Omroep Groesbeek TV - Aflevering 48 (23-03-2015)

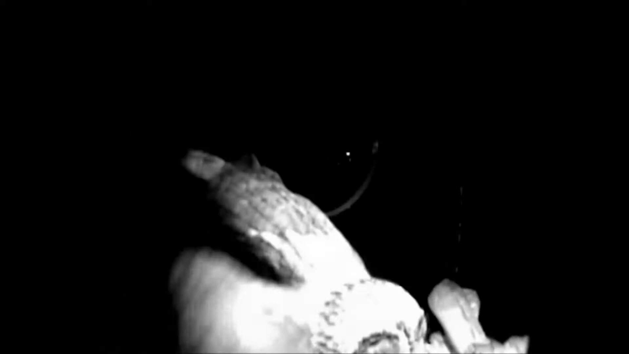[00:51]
In zijn snavel heeft hij een muis. Inmiddels is dit muis nummer 79 die in de kast gebracht wordt. Hij draagt de muis over. Hij gaat met gesloten ogen, zodat er geen oogbeschadiging kan optreden.
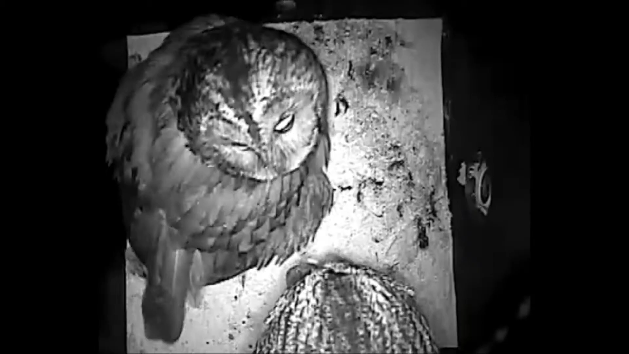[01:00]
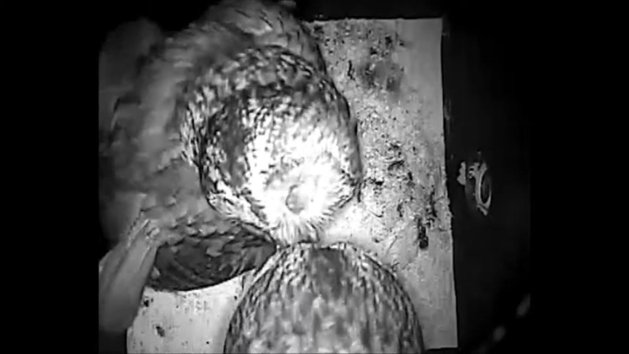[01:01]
De overdracht verloopt niet helemaal soepel. Het mannetje valt in de kast en moet draaien.
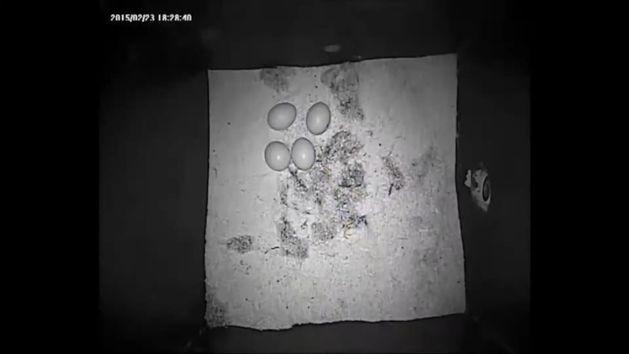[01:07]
We zien drie van de in totaal vier eieren liggen die elk moment kunnen uitkomen.
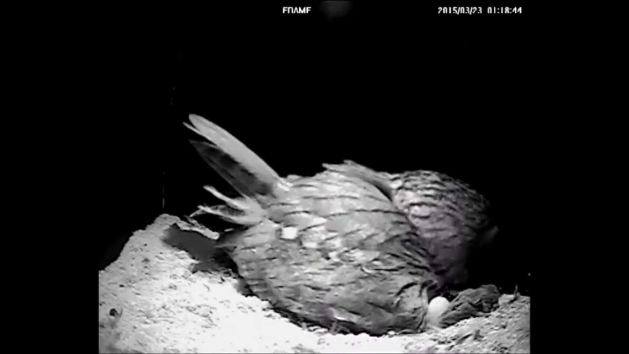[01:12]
We zijn duidelijk op weg naar een andere fase. Het kan nu niet lang meer duren voordat het leven losbarst in deze uilenkast.
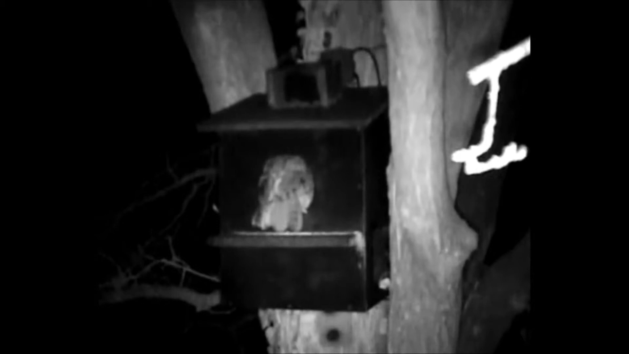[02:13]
Na dit hachelijke avontuur, wat uniek is, zie ik na één minuut de bosuil terugkeren in de kast. De buizet is zo geschrokken, die heb ik nooit meer teruggezien. Wil je het filmpje terugkijken, de bosuiler zijn ook te volgen via Facebook.